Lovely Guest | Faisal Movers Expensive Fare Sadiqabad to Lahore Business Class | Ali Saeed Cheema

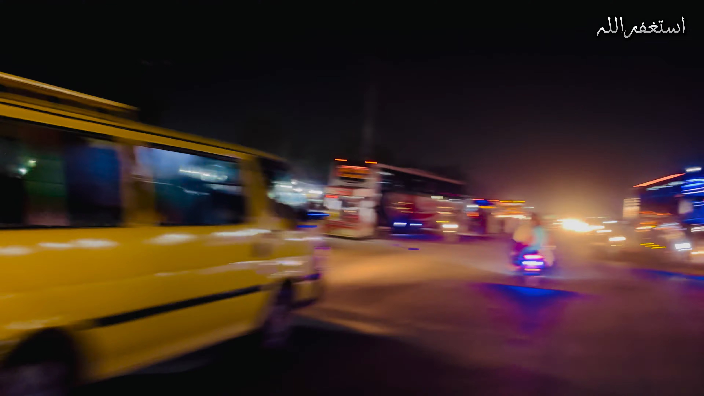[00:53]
और ये देखें आप बाहर इन्होंने गाड़ियाँ लगाई हुई हैं अपना सड़कों के ऊपर, ये देखें।